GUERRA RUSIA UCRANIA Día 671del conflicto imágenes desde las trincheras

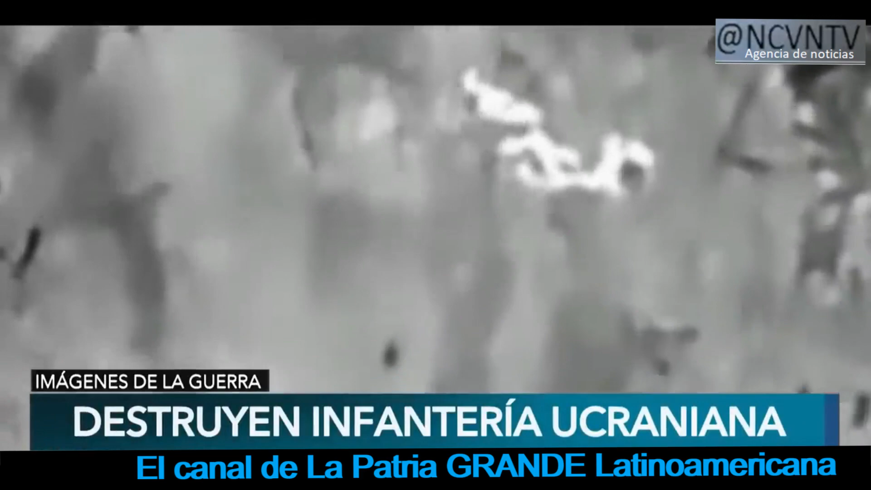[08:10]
destruyen a la infantería de las Fuerzas Armadas de Ucrania día y noche es un poco lo que le veníamos contando con Ornella desde comenzado el noticiero Esto dice que ocurre en el flanco sur de Artimov donde nuestros, hablan en primera persona exploradores, apoyan la ofensiva del ejército ruso
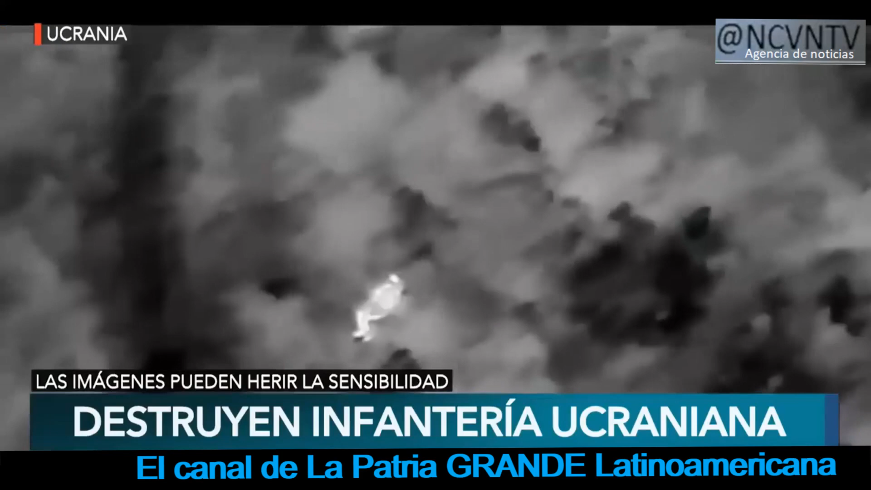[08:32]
identificaron los grupos de asalto de las Fuerzas Armadas de Ucrania y los eliminaron con fuego certero de drones de ataque Bueno,
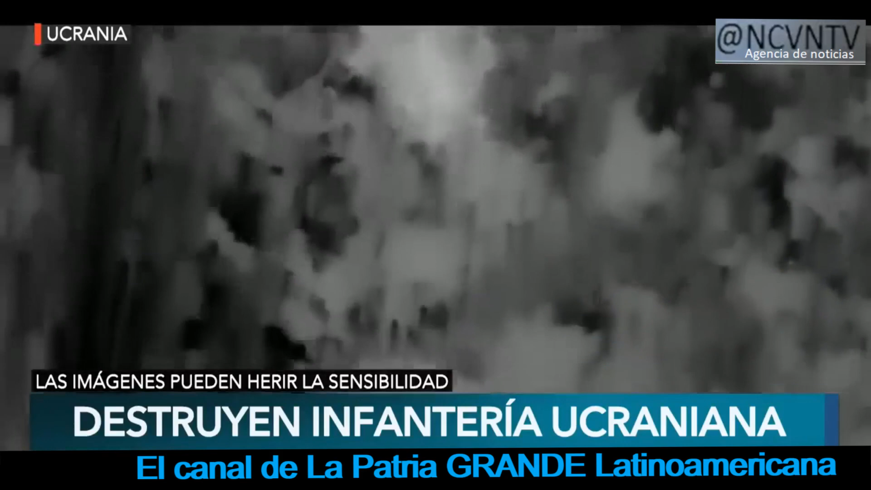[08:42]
las imágenes son más que elocuentes Ocurrió también en las últimas horas del día de hoy
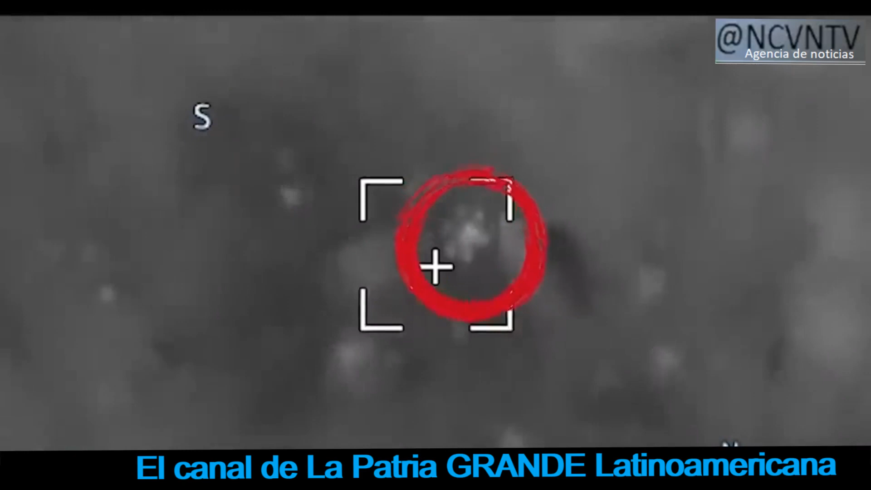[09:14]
Y aquí es Rusia quien también muestra a sus
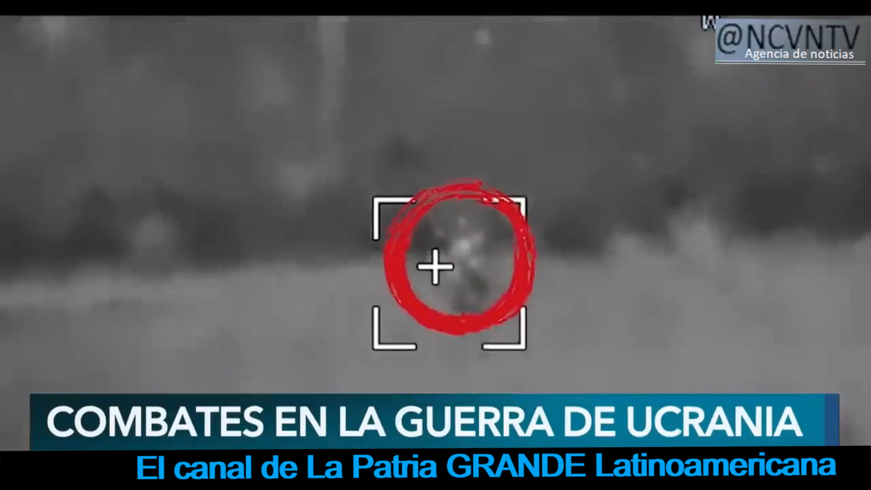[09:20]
combatientes del cuerpo de voluntarios que encontraron
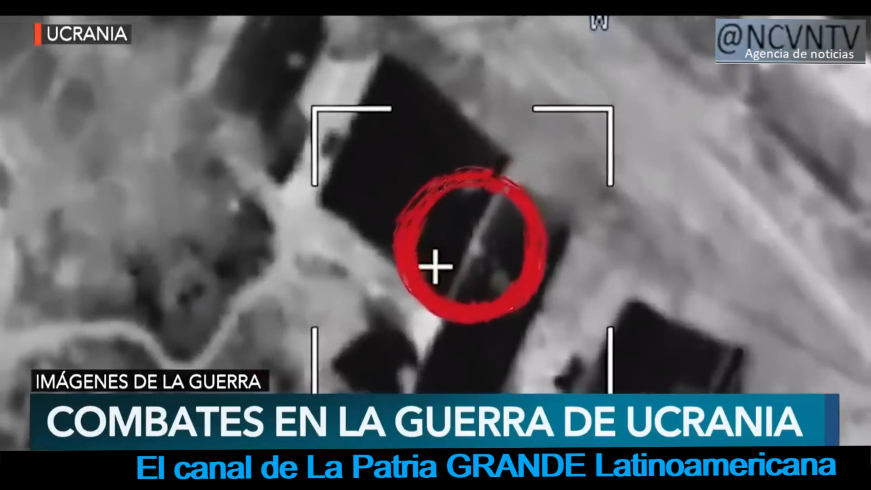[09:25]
y destruyeron operadores de bombardeos pesados no tripulados
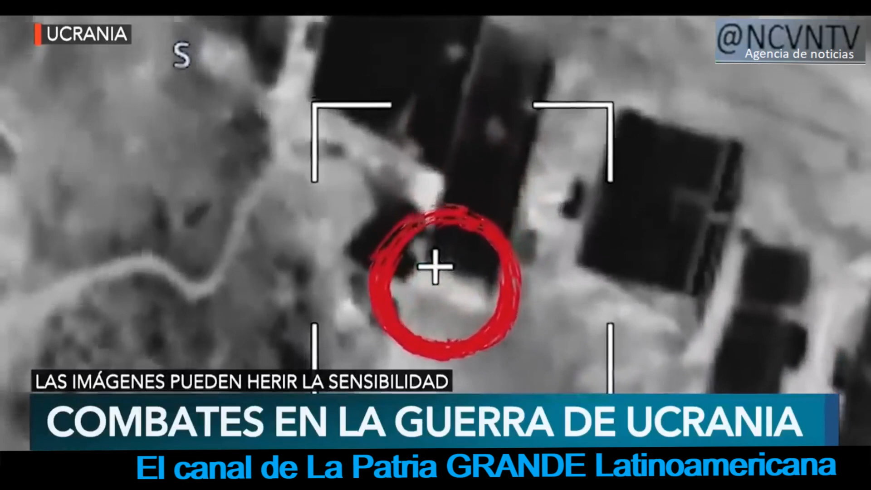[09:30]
de las Fuerzas Armadas de Ucrania que se llaman Babashaga en dirección a Artimov Recién veíamos también en el mapa el avance de las tropas rusas en ese sector Bueno, aquí lo que muestran estas imágenes son a los soldados de la Brigada Sever V que observan el vuelo
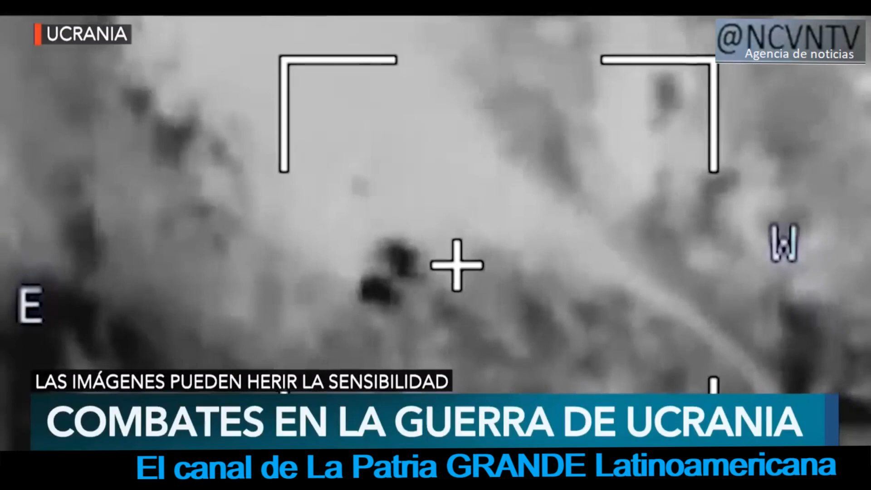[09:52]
del dron hasta su lugar de aterrizaje tras lo cual atacan a los enemigos en este caso sus enemigos ucranianos
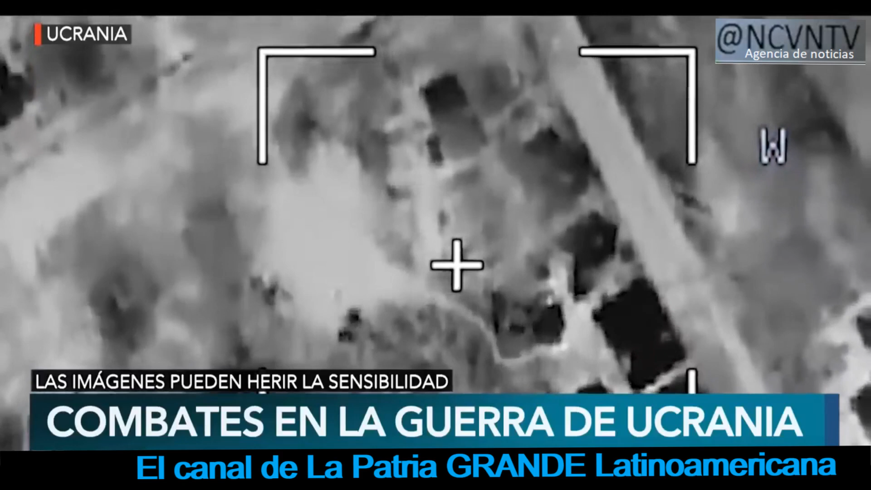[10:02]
y el próximo video tiene que ver con Advinca